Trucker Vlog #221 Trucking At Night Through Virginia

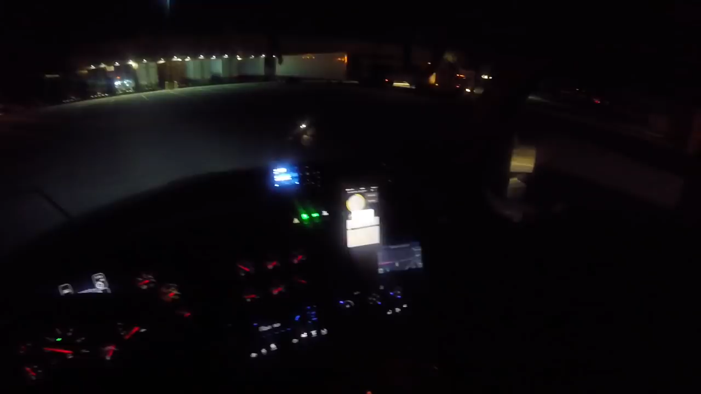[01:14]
I've got to get through the guard here. Get my paperwork. But first, we'll just drive up here and I'll show you what's going on. Well, wouldn't you know it. I tried to go out the guard shack here. And I got to go back up to the office. Because, I guess they shut the exit guard shack down.
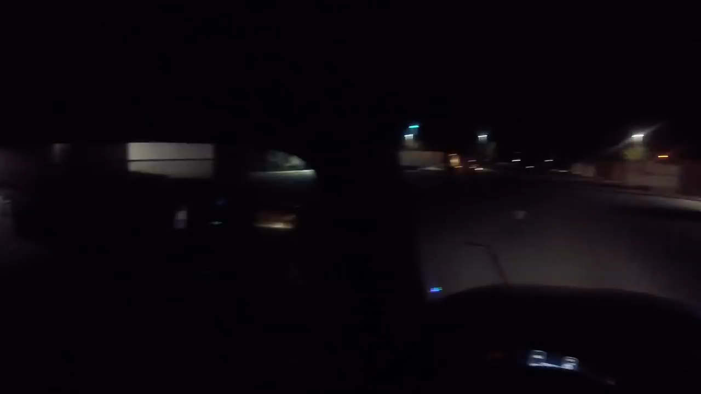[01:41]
So, I'll just take the opportunities. Now you can see all the trucks that are here. I wish I'd have known that the guard shack was shut down. Hmm? Hmm. . .
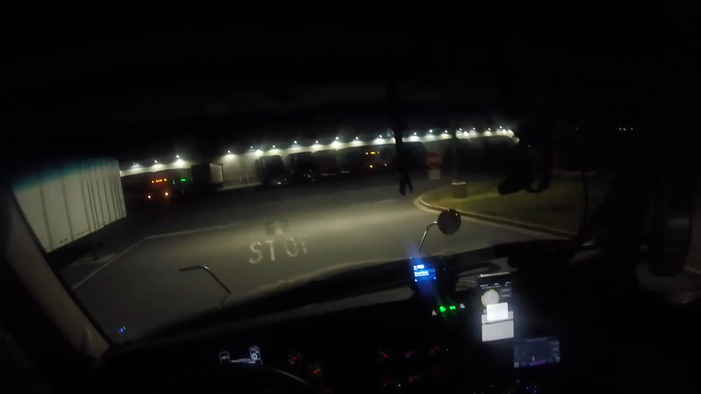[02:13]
So look at all these trucks here.
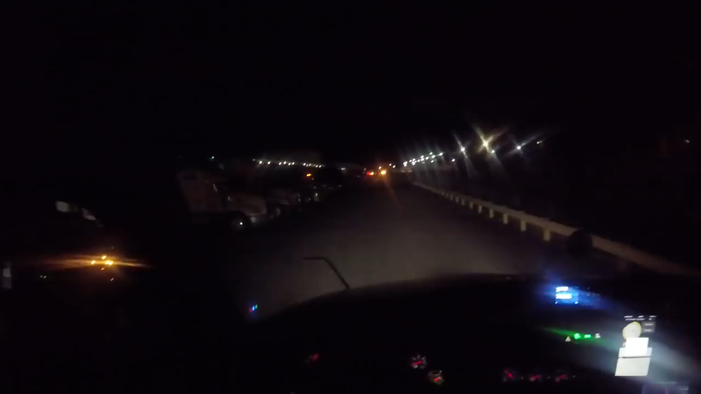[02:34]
If they had enough personnel here working, this wouldn't be an issue.
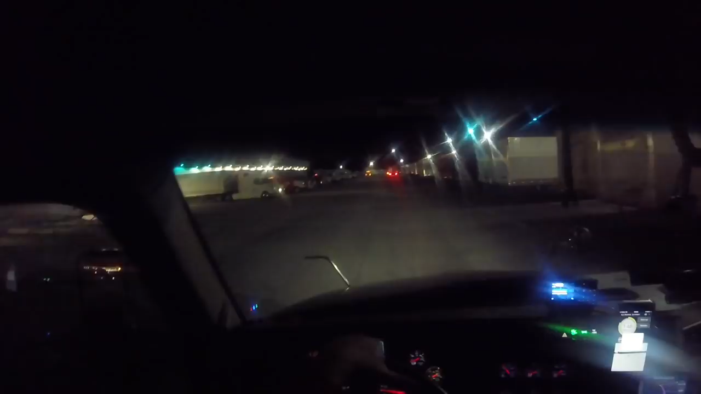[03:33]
Yeah, look at all these trucks. And they keep coming in. Alright, let me see if I can snatch some paperwork. I'll be right back.